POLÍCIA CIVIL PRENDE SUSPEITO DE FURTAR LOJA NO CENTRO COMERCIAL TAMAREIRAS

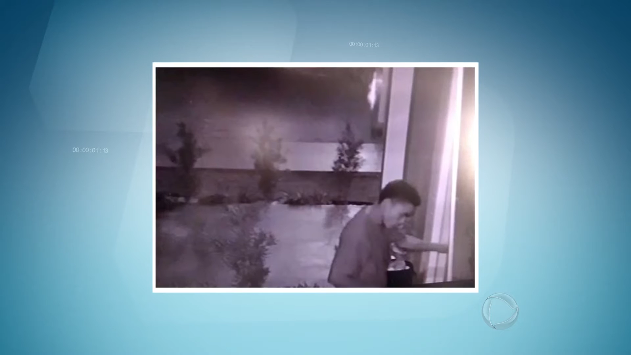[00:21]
De acordo com a polícia, Cleodimar foi identificado através de uma das câmeras do circuito interno de um dos estabelecimentos da região e, na data de ontem, foi localizado pela Polícia Judiciária Civil, na Avenida das Siriemas.